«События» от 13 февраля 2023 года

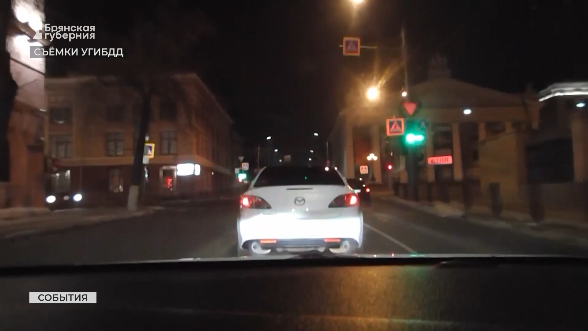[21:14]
Около пяти часов утра 11 февраля в районе дома номер 10 на улице Луначарского.